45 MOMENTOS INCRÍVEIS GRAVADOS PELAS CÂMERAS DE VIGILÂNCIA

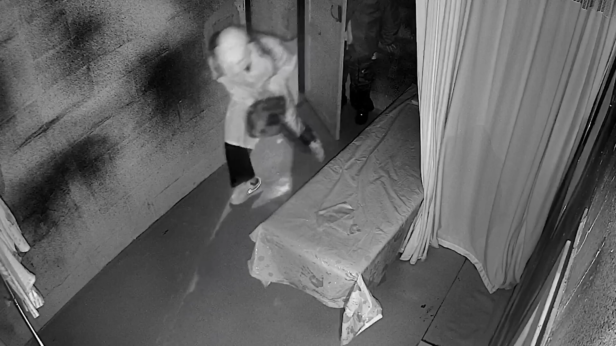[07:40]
Só tem uma explicação pra esse vídeo.
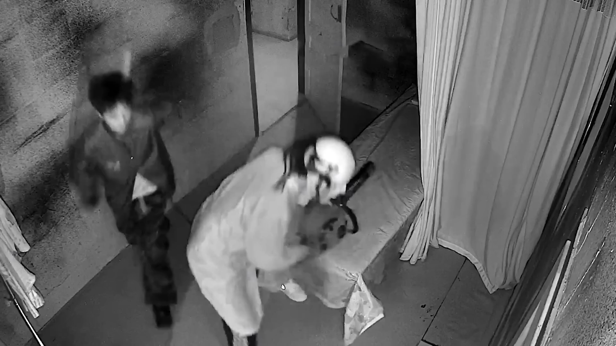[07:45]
Pelo visto, este cara tem visão noturna, tipo um gato. E é igualmente inabalável.